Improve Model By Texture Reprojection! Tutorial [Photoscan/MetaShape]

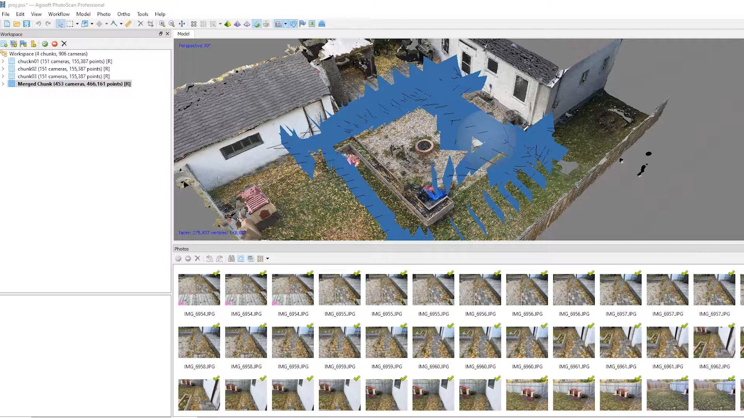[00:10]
Hey guys, so in this video I'm going to be showing you how to finish up and improve your final result by editing it in a third-party program like Blender and then bringing it back in and reprojecting the textures onto it. So I've got an environmental 3D model here, entirely made using photogrammetry.
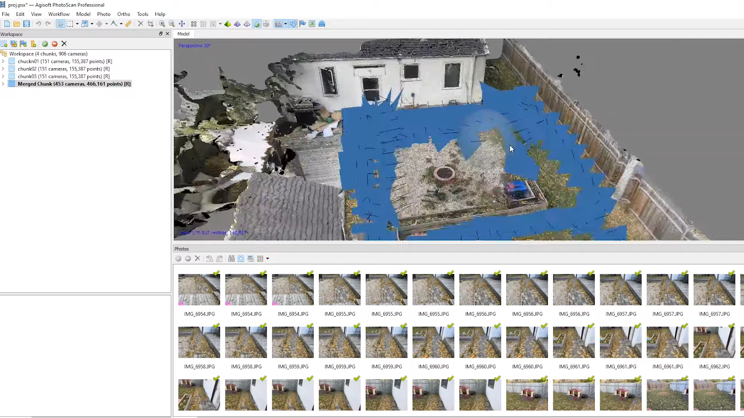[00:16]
I took around 400 photos to get this kind of result. As you can see, it's not really perfect.
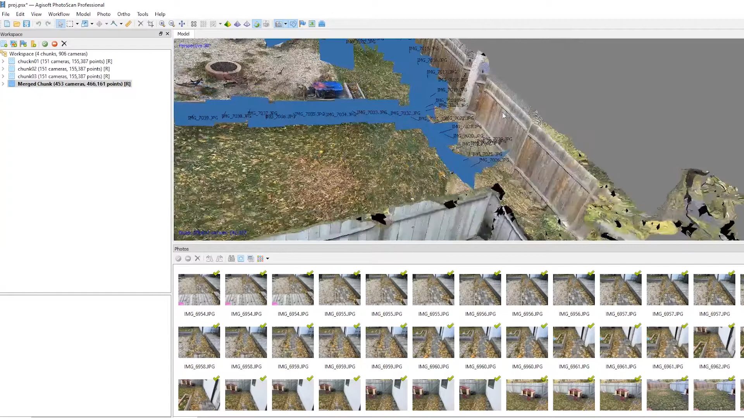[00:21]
A lot of areas that are clearly a fence like this have a little bit too much geometry and nothing on the other side because it's more planar.
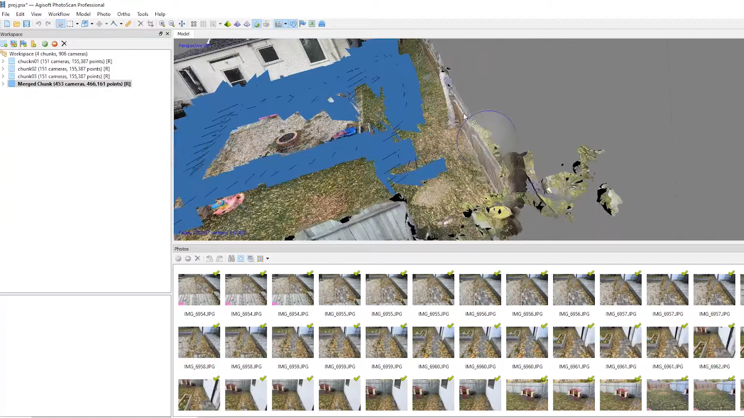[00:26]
This entire area should be a cube,
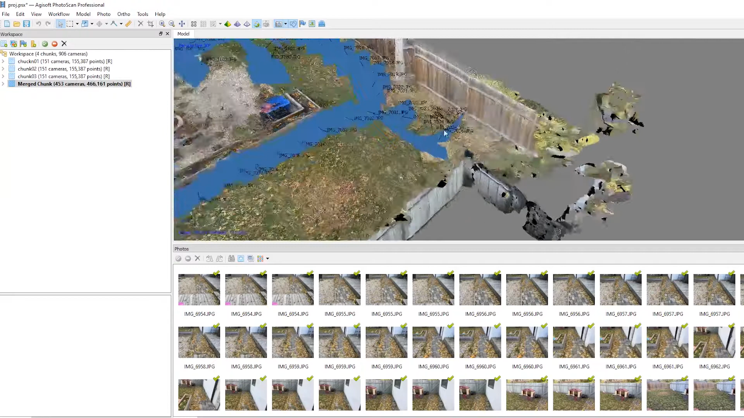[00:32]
but it's missing a lot of geometry and the entirety of the roof is missing and we could probably get a lot of it back.
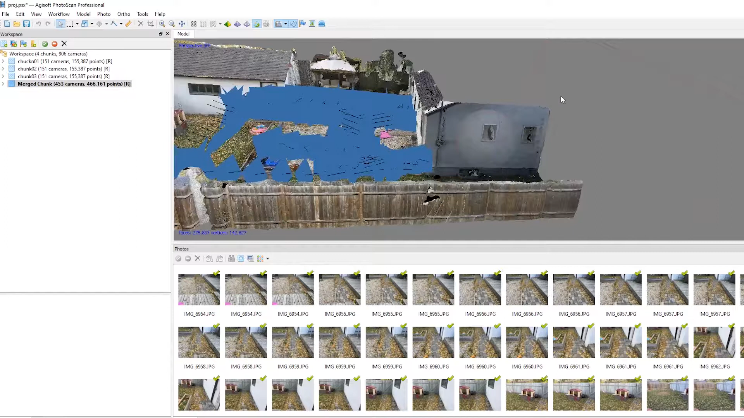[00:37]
Not to mention, there are visible holes in the windows right here. Let's go ahead and export this model with
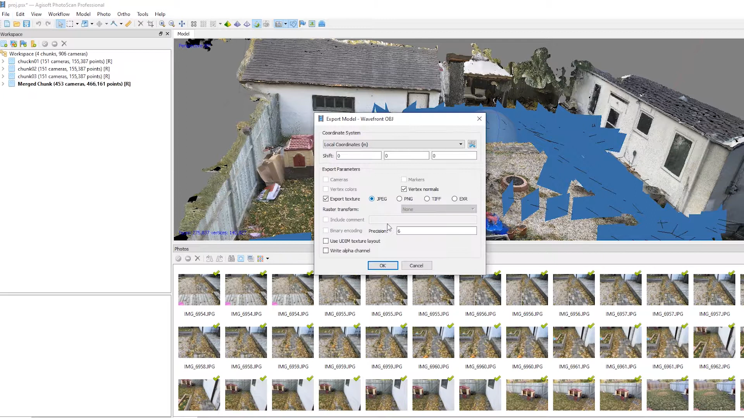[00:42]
all of its textures and just wait for this to finish. For this tutorial I'm going to be using Blender.
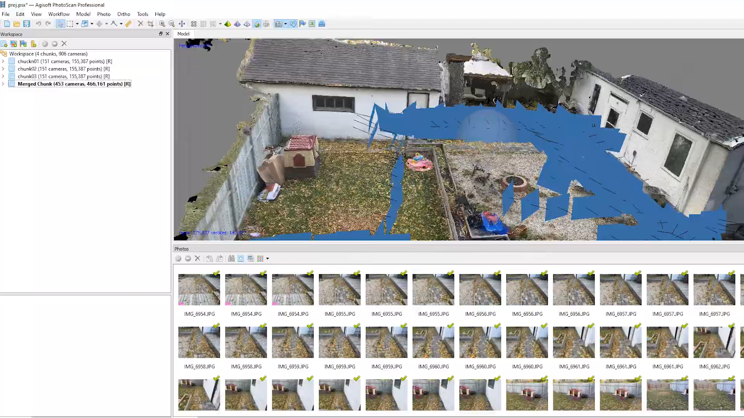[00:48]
Okay, so once you've got your model into Blender, we're able to manipulate this.
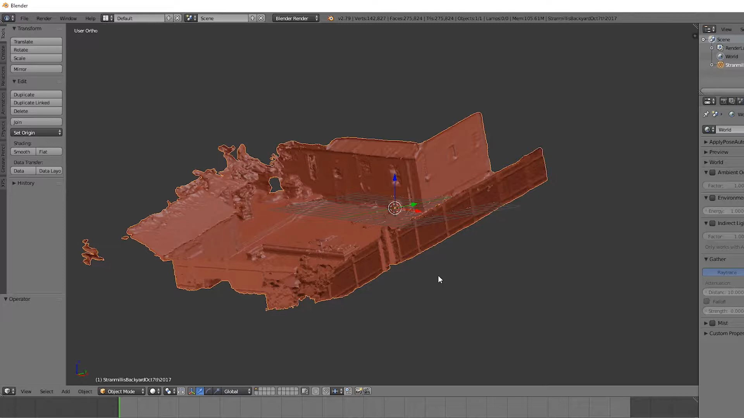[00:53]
So if you hit 3 on your number pad, we can rotate this by hitting R, hit G to move it around,
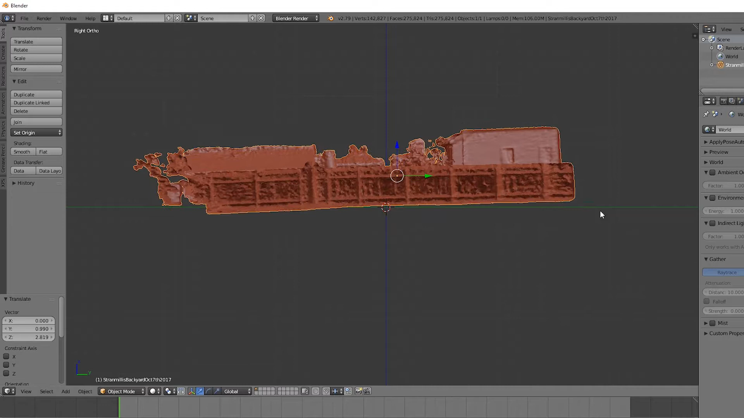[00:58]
and if you hit 7, hit the top-down view, hit R again to rotate it. Let's just get it as aligned to the grid as possible, like this. This is fine. So if you hit Shift A, you can create a variety of shapes. I'm going to use a cube, hit 7, then G to push it in place. I'm going to make a fence over here. If you hit Tab, you go to Edit Mode, just click the Faces option, and just right-click at the edges here.
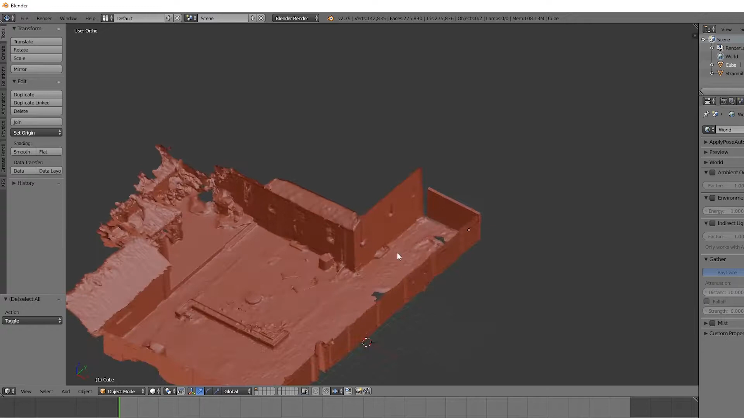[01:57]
So creating another cube, let's move it into position, and we want this to be roughly the size of the house first.
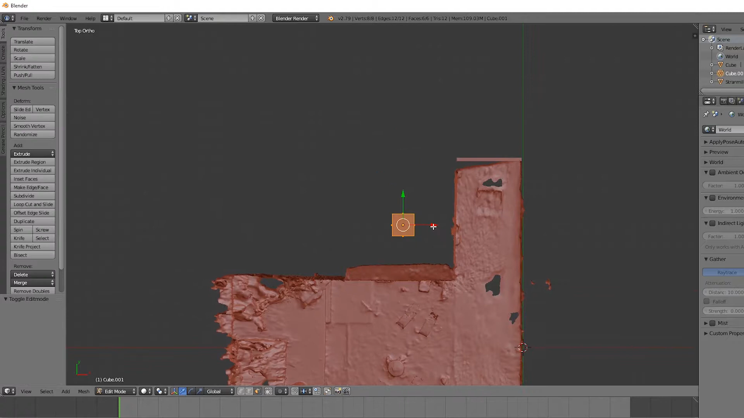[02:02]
It's a very simple process to create a basic house shape in Blender. So I'd say the house goes up to about there. I know it goes about here-ish after the fence.
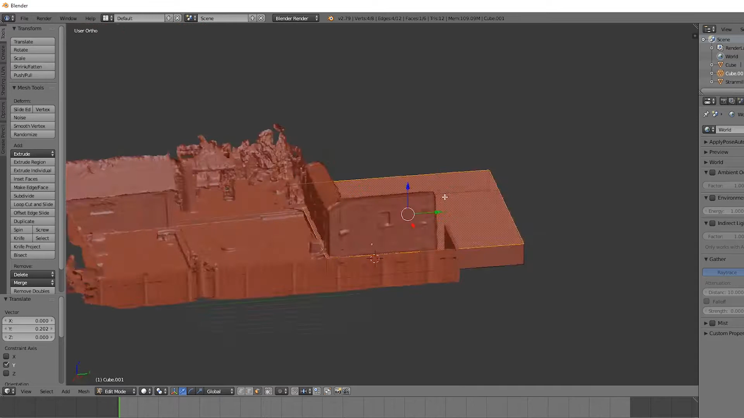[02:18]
Let's go ahead and resize this up to where the fence, where the roofing begins.
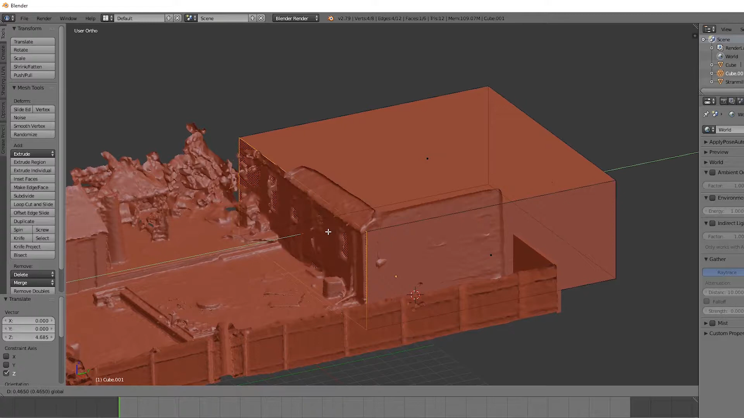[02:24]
Kind of bring this in a bit. We want some detail about the door, and for the windows. If you hit Ctrl-R, and move towards the center here, we can just click and then click, and now it's in the center. Grab the edge view, click that, and just bring it up to where it can intersect with the geometry we do have of the roof.
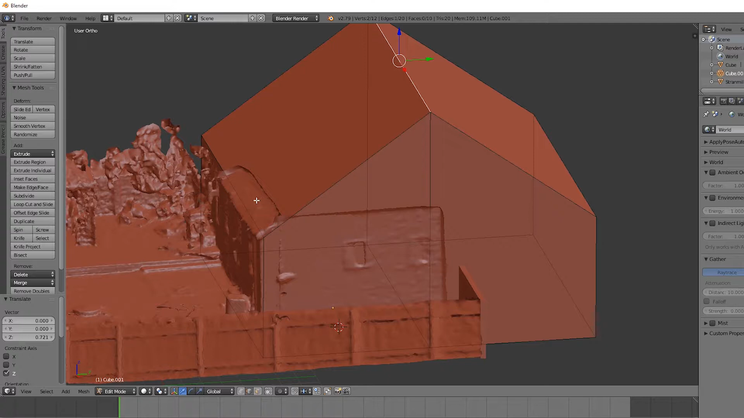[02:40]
And that roughly created what the house actually looks like in real life. Now, let's also create a plane for the ground, because we can see there's some holes in the ground.
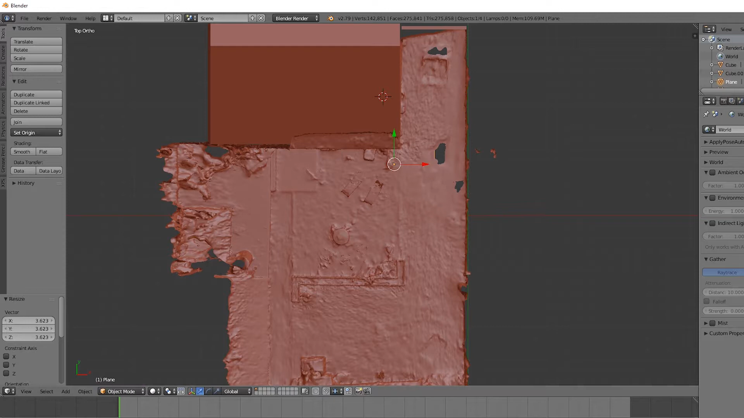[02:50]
Let's just press S, and bring it out to scale it. If you hit Tab, we can move it out. Make it a bit more accurate. There's no holes over here, so that's just fine to have it like that.
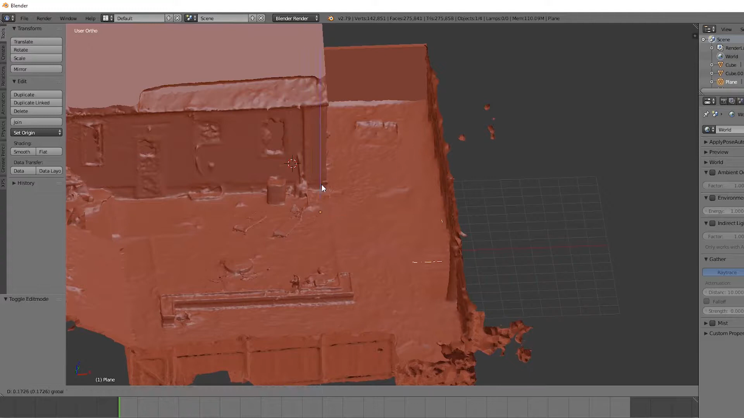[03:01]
We can adjust this. And lastly, the shed over here also needs to have this basic shape that we gave the house. So again, Shift-A, select the cube option, hit G, move it into place, Tab, and bring it out.
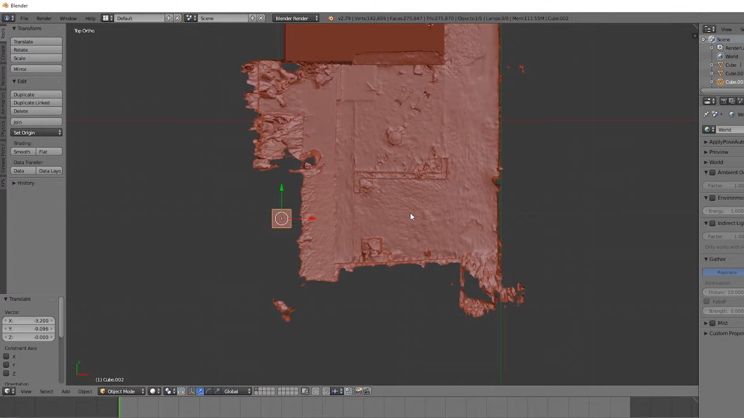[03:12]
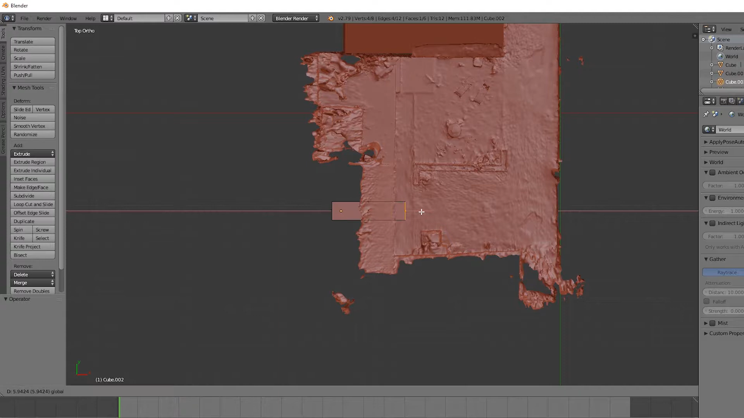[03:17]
Make sure you're in face selected first, and now bring it out and match the dimensions that you think the shed has. And then match the height.
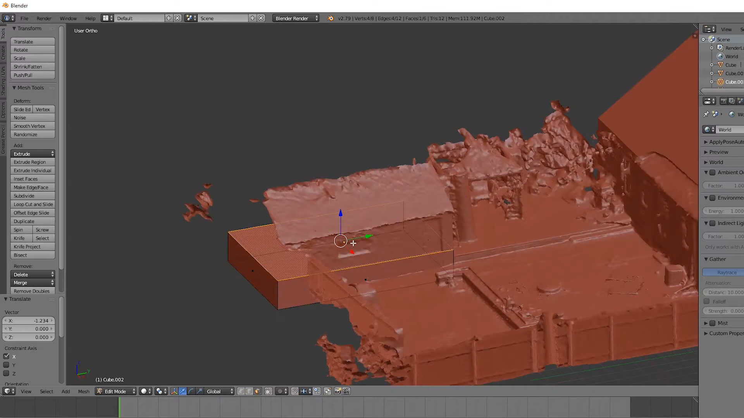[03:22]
Now hit Ctrl-R, hit the center, divide it along the length, double-click, bring this little edge here up to where it matches the roof that we do have. Now, let's go ahead and bring this in a little bit so we can see the windows.
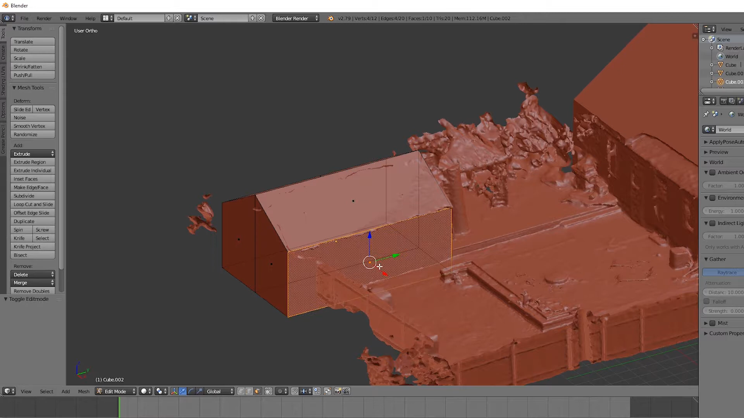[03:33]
That detail has been captured decently well. Now, for demonstration purposes, this works pretty well. Now, what we want to do is first combine all of these objects.
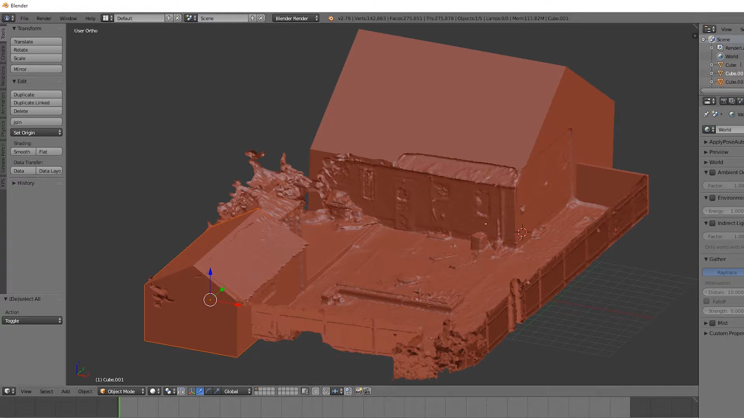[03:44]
What we can do is hide the original photogrammetry mesh. Right-click on any of these, hit Shift, right-click on another one, hit Ctrl and J to fuse them.